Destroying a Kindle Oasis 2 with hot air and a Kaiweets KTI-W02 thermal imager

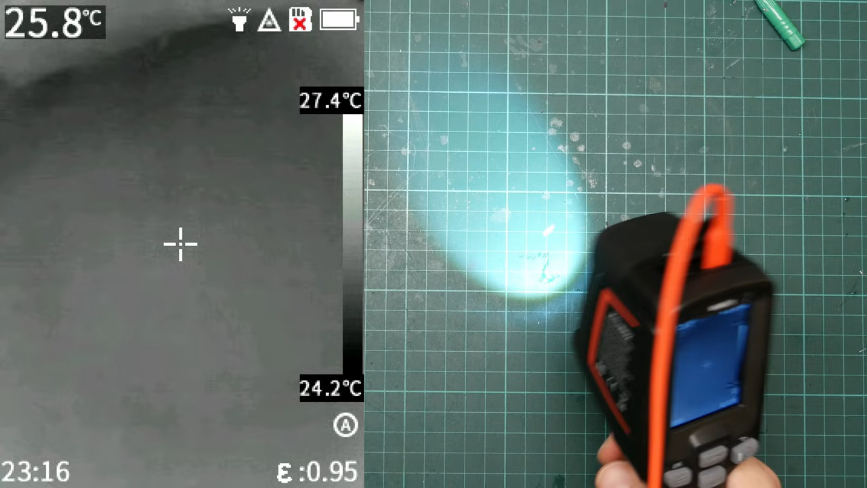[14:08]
On screen: spot 25.8°C, scale top 27.4°C, scale bottom 24.2°C
there you can see the LED floodlight and in the middle the laser pointer spot.
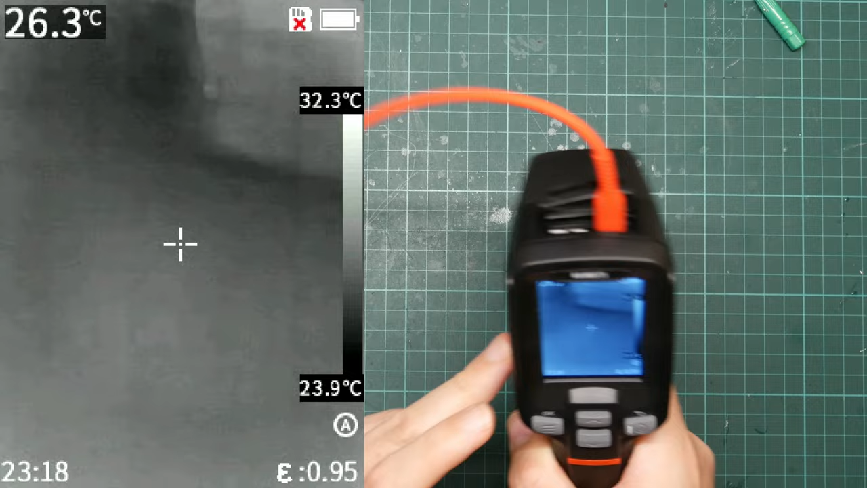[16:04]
On screen: spot 26.3°C, scale top 32.3°C, scale bottom 23.9°C
Every now and again, the picture will freeze. Is it going to actually do this on demand? There we go. And it clicks internally. Do not know why it's doing it, but it's really annoying. I assume it's got something to do with automatic rescaling, but I've also had this pointing at a static image,
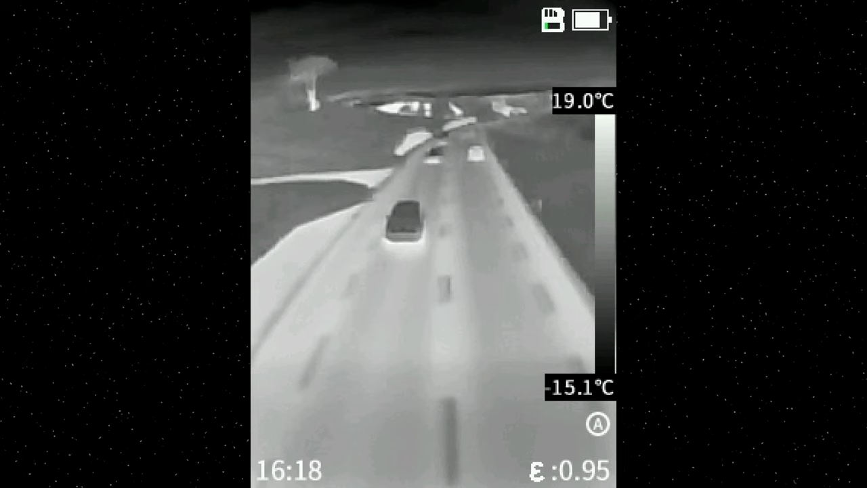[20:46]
On screen: scale top 19.0°C, scale bottom -15.1°C
To my total surprise, I discovered that the apartment central heating pipes run through the middle of the floor.
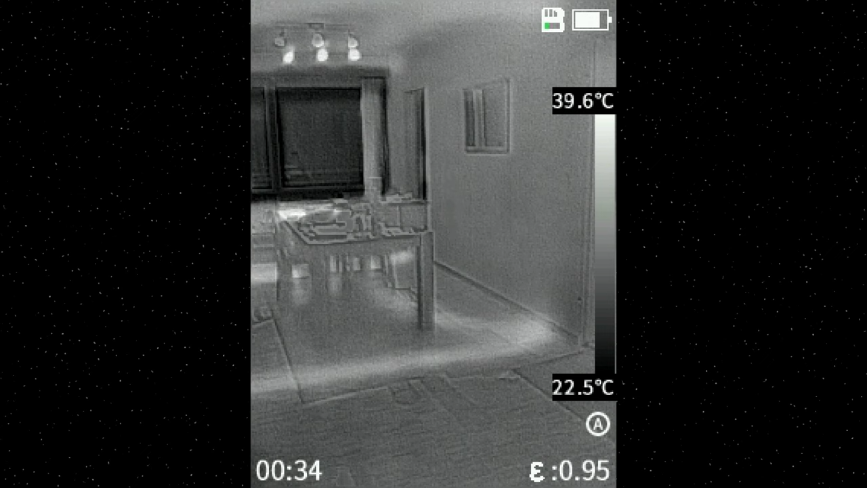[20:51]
On screen: scale top 39.6°C, scale bottom 22.5°C
I didn't know that. I've also been trying to use this to capture images of local wildlife with a certain amount of success.
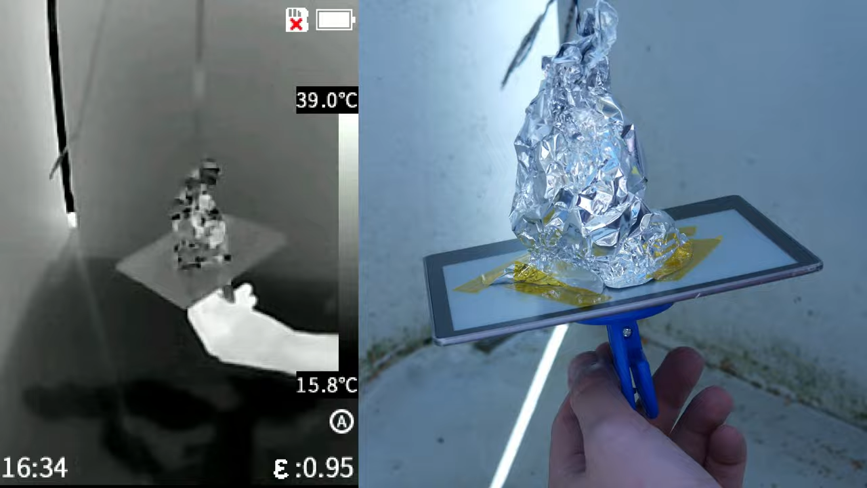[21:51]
On screen: scale top 39.0°C, scale bottom 15.8°C
I have the Kindle hanging from a suction cup like this, so it will rotate nicely. I have my heat gun and I have the thermal imager and the real camera hooked up. So I suppose the only real thing to do now is to turn up the airflow and see what happens.